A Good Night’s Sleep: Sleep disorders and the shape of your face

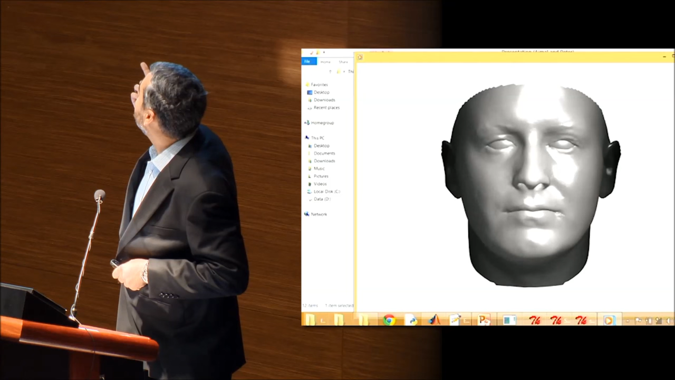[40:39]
Here, I have a video of the model changing into Peter, myself, what is the name of the? Maddy. Maddy. Model, Peter, Maddy, myself. And you also notice that because the model does not have a beard, so when it fits into my face, I get this nice,
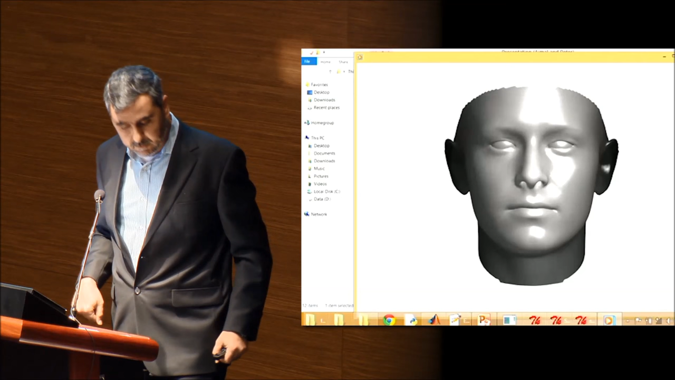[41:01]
clean-shaven person, you know, which I could possibly put on my profile, you know, without a beard. So, in fact, my daughter was asking, you know, I mean, I have never seen you without a beard, and I showed her this picture, and I can show you in 3D. This is how I'm going to look without a beard. So, right. So, you can notice here, again,
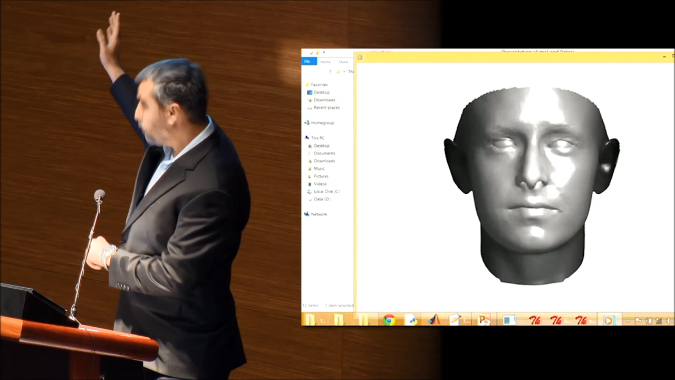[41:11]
that the nose is always changing to the nose, the lips are always changing to the lips, and every point on the face,
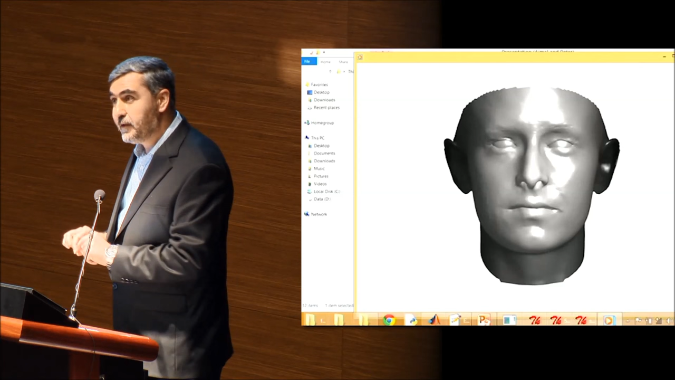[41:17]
one face is changing to exactly the same point on the other face.
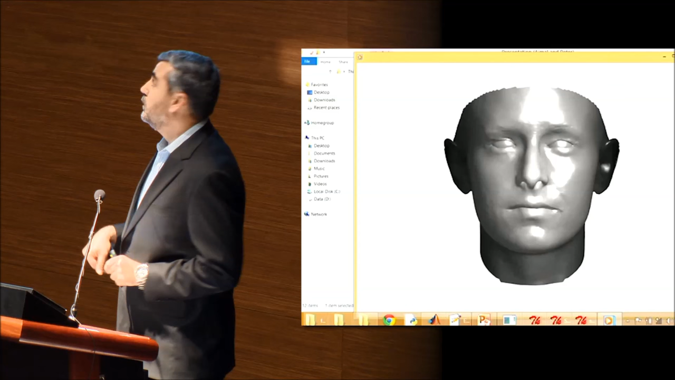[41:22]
And on the model itself, I know the location of every point, every possible point. For example, any point you define, you click on the model,
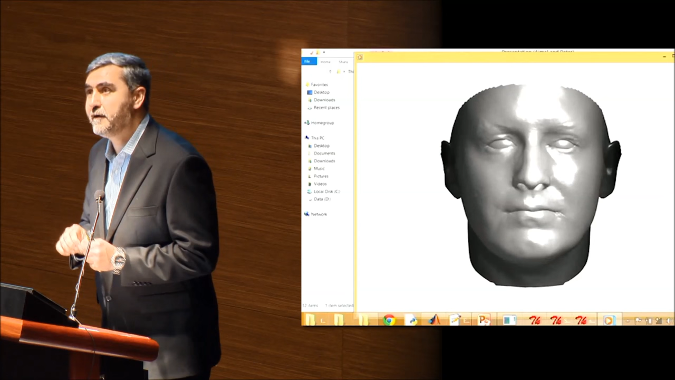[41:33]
and you have that click on the 5,000 faces to which this model has been fitted. And the fitting process itself gives us those 200 values.
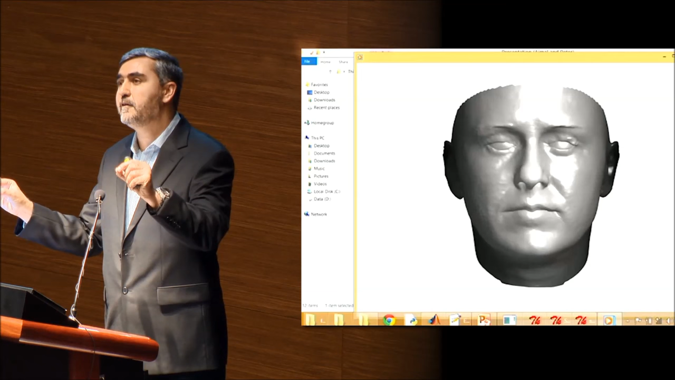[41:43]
Those 200 values, they form a signature of the face. In fact, we can calculate those 200 values for any part of this face without,
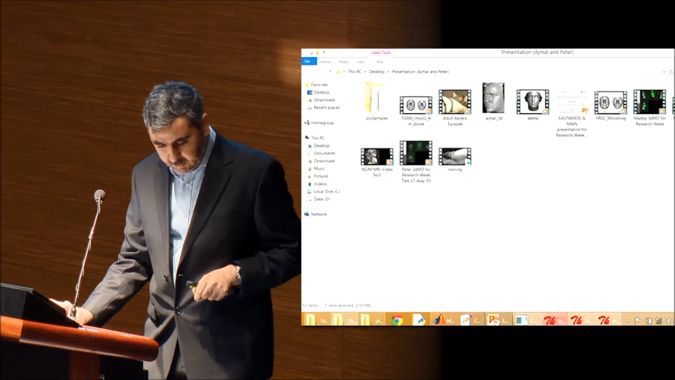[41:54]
I mean, not just the full face, but any part of the face.
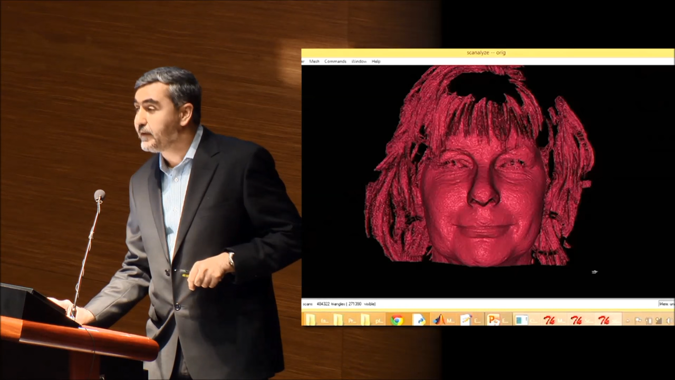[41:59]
Now, I'll show you an example of how we can remove spurious, unwanted data and complete missing data in a face. Now, this is a very rough scan. It's not from a 3DMD. It's from another scanner.
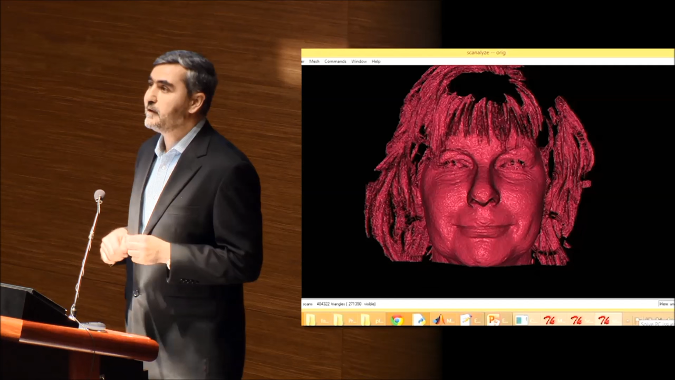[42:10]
This is called Minolta. It doesn't have that many cameras. You only have a front-on camera, so it doesn't get all the ear-to-ear data. And there are a lot of parts that are missing. And you can also see the face is very bumpy.
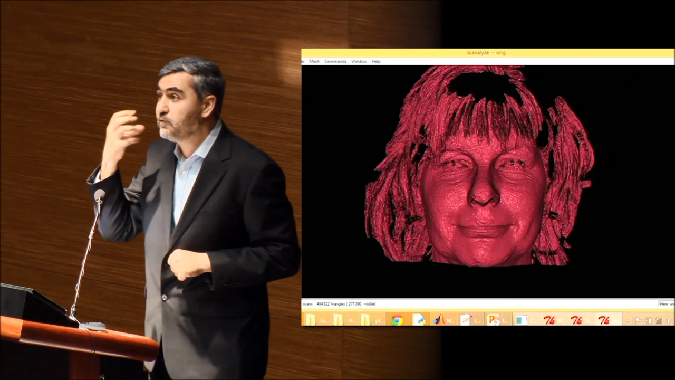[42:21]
You know, it's very noisy. So after fitting the model to it,
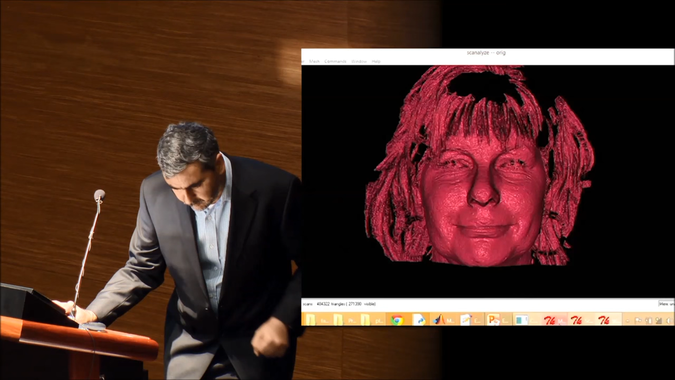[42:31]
so this is the fitted model.